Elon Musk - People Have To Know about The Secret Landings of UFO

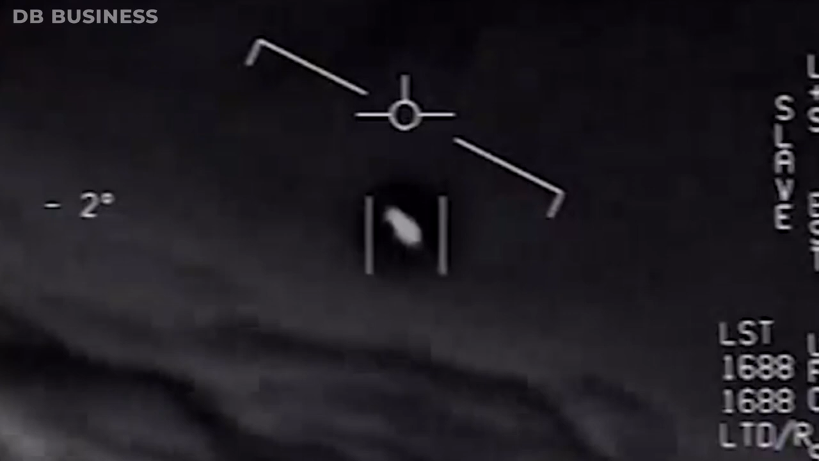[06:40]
Its color contrasts sharply with its surrounding environment, appearing as a stark white against a darker backdrop of the ocean and sky, creating a vivid image in the viewer's mind.
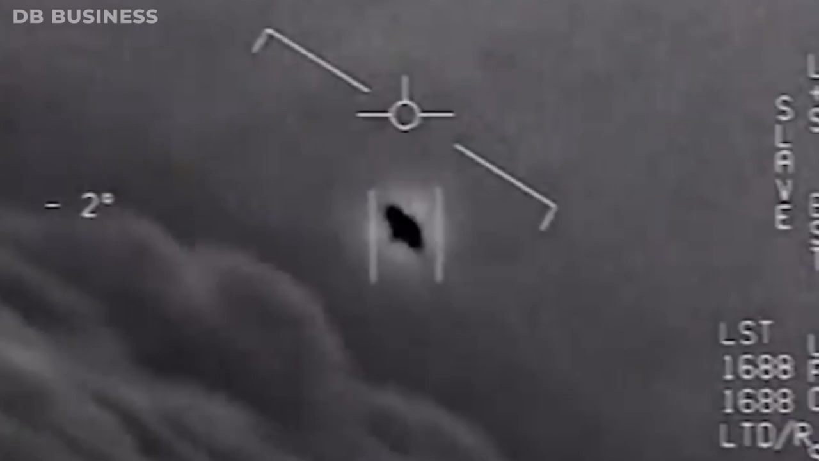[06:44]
It doesn't resemble a conventional aircraft. There are no wings, no tail, and no visible means of propulsion.
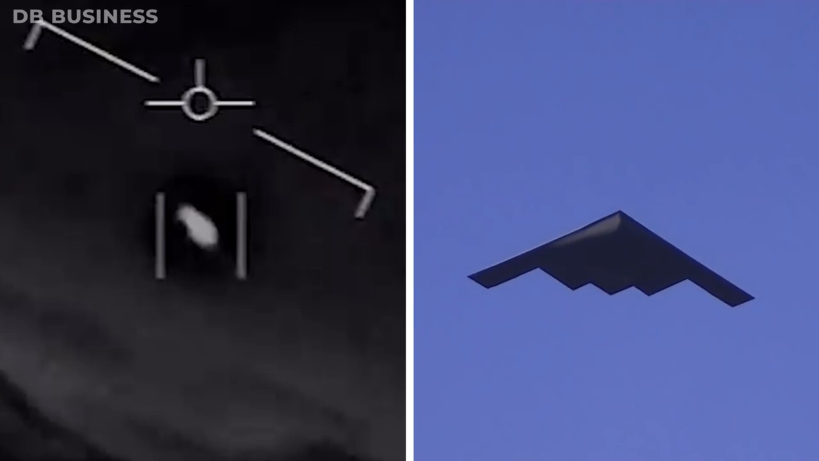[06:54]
The object's shape, speed, and behavior in the sky are unlike any known aircraft,
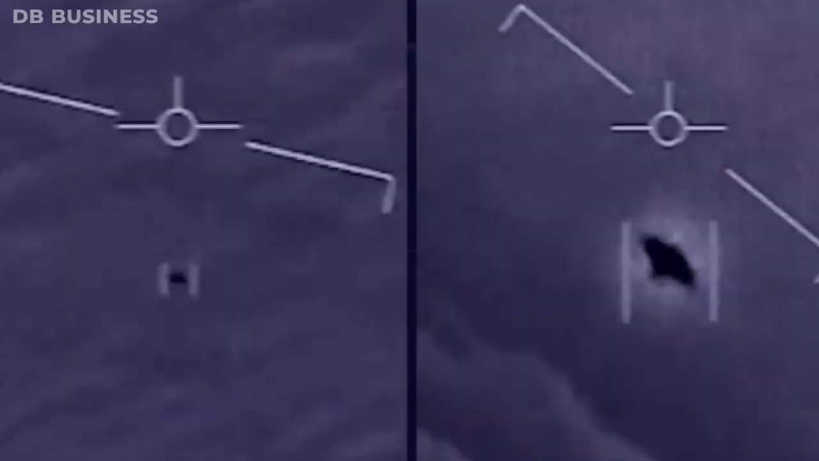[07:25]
However, even more astonishing than its remarkable speed was the object's ability to change direction instantaneously.
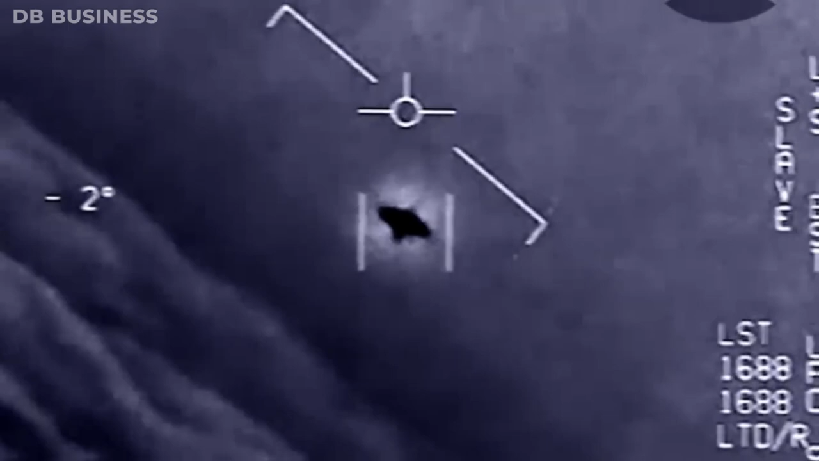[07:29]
One moment, it appears to be following a linear path.
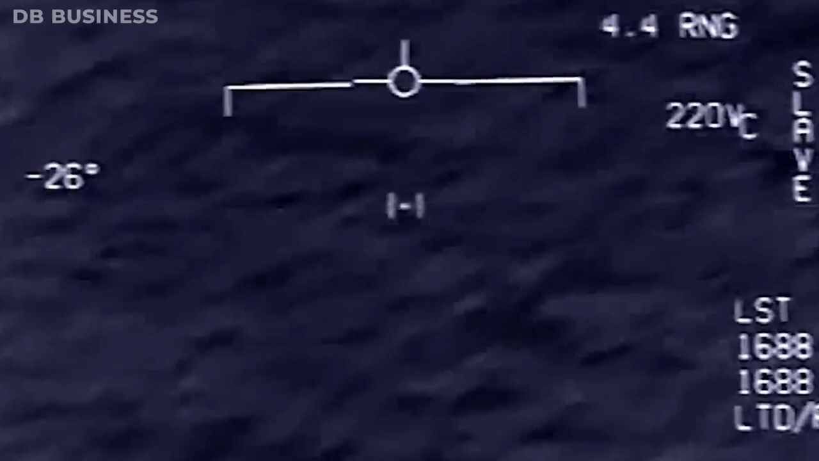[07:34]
The next, it abruptly changes course without any discernible deceleration or acceleration period.
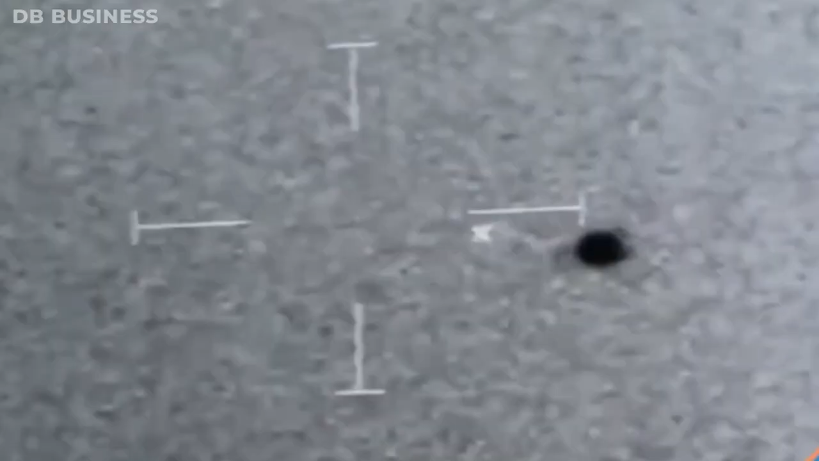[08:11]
The sailors reported seeing a strange object that was reportedly hovering over the water.
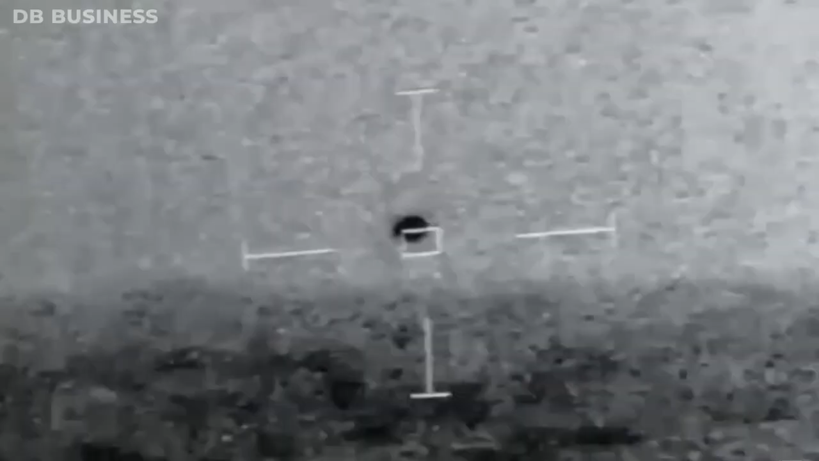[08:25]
The sailors watched the object for about 10 minutes before it disappeared.
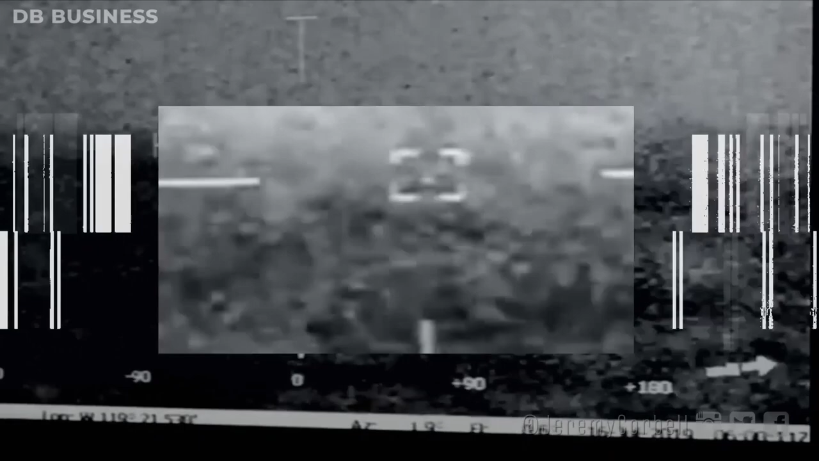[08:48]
However, when the ship got closer, the object disappeared.